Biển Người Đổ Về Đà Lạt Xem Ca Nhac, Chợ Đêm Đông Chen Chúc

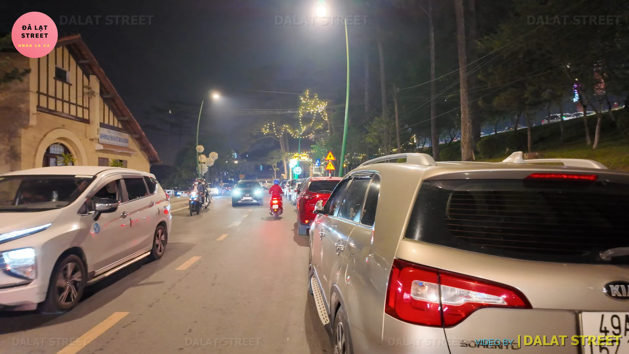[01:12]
Nhưng đang hướng xuống phía quảng trường Lâm Viên quý vị Và dọc 2 bên đường là xe cổ đậu từ phía đường Trận Đạo Mà cho xuống tới quảng trường Lâm Viên luôn
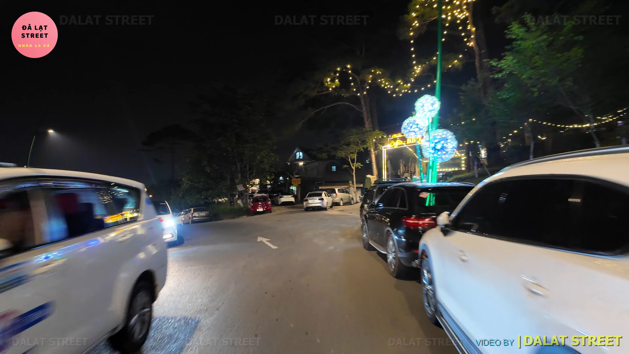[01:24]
Vì tối nay ngay quảng trường Lâm Viên chúng ta sẽ có 1 cái chương trình
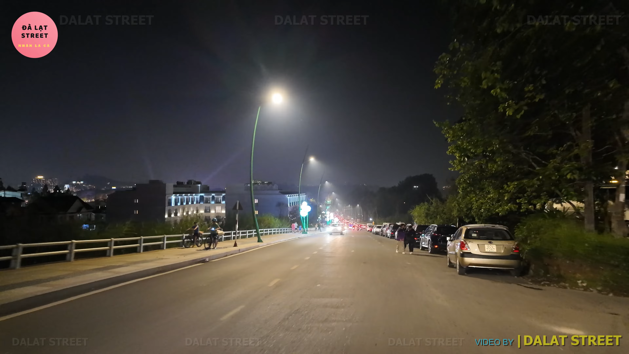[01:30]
đại nhạc hội luôn Đó là Đà Lạt Best Done Real Một trong những chương trình về nhảy Thu hút rất là nhiều các bạn trẻ cũng như là khán giả tới xem chương trình vào tối ngày hôm nay Búp phê tự chọn Thằng nhóc này nó chọn cái gì đây Cứ là chọn mì thôi đúng không Cơm đâu, đồ ăn đâu
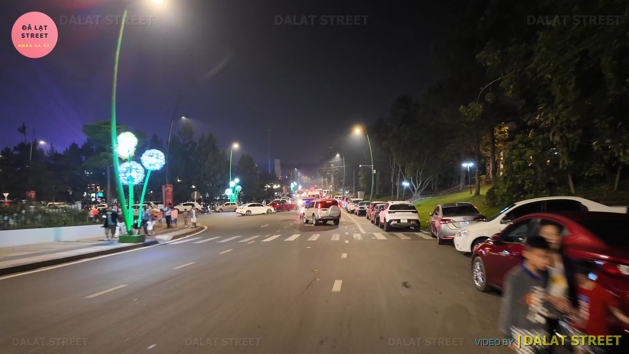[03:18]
Bây giờ Nhân sẽ tiến xuống phía dưới hồ Xuân Hương Rồi rẽ qua các cung đường khác Rồi sau đó sẽ ghé vào bên trong quảng trường Lâm Viên
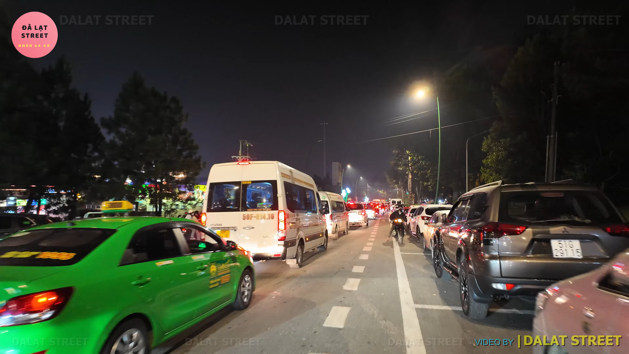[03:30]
Đà Lạt kỳ này lễ 30 tháng 4, 1 tháng 5 Năm du khách ghé tới thành phố Đà Lạt Đông lắm quý vị Khắp nơi đều là người và người
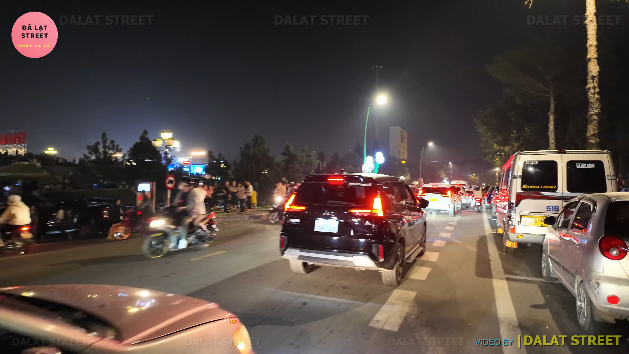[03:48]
Phía trên quảng trường Lâm Viên thì Nhìn từ xa là đông như kiến luôn Giờ mà kiếm được chỗ đậu đổ xe, gửi xe Là cũng là một cái điều hết sức khó khăn Bên trong quảng trường Lâm Viên Đông rất là sôi động Dọc bên công viên Giật Sinh
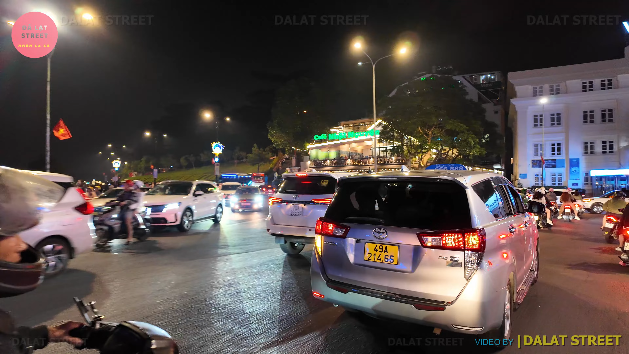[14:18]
khu vực chợ đêm là ngay hồi nãy chỗ nhân vừa mới ghé ngang qua, ngay con đường Nguyễn Thị Minh Khai, chợ đêm cũ và có 1 khu vực chợ đêm mới là trước vườn hoa thành phố Đà Lạt nữa cho nên là chúng
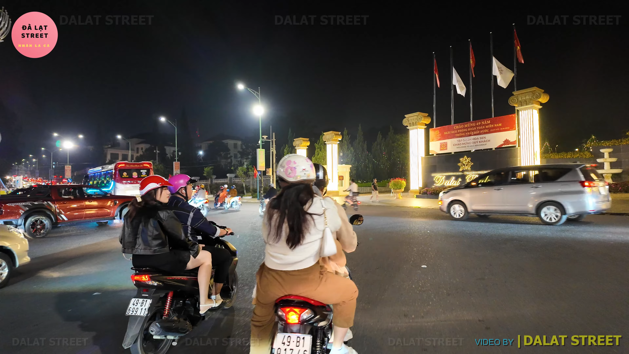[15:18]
có nhiều bạn trẻ đi xe máy, rất là ẩu
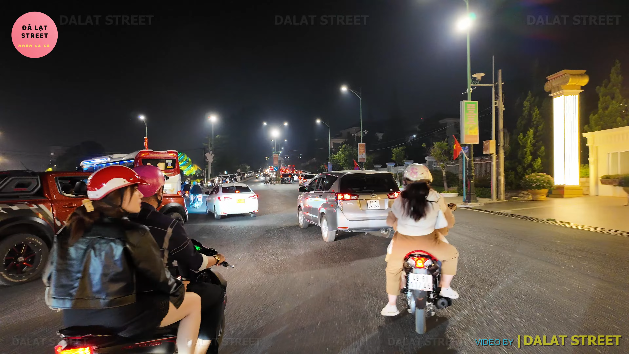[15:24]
quanh quanh khu vực này là mọi người đang tìm chỗ để đổ xe để đi vào quảng trường Lâm Viên để chơi
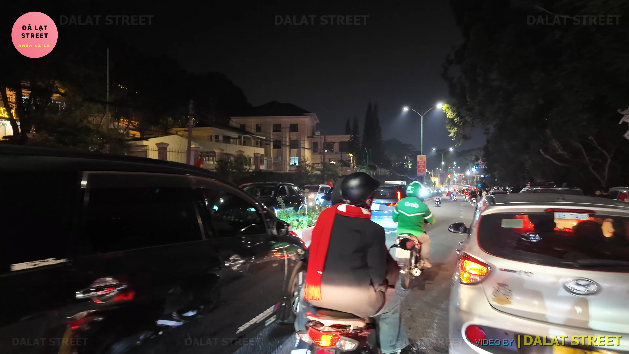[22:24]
Thì công an Đạo Ai đã đón lỏng và bắt đối tượng trộn xe máy Ở thành phố Đà Lạt và đi theo hướng xuống thành phố Hồ Chí Minh để tiêu thụ Và đã bị bắt đó quý vị Bây giờ đang quay trở lại con đường Trần Quốc Toảng
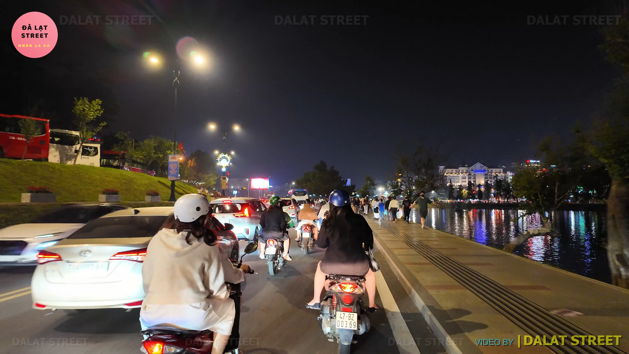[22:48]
Phía bên cạnh hồ Xuân Hương Và bây giờ thì đã khuya đối với thành phố Đà Lạt Vì thành phố Đà Lạt nếu mà không có du lịch Thì thường khoảng 8h30-9h là ai về nhà nấy rồi Tuy nhiên bây giờ đã 9h30 tối rồi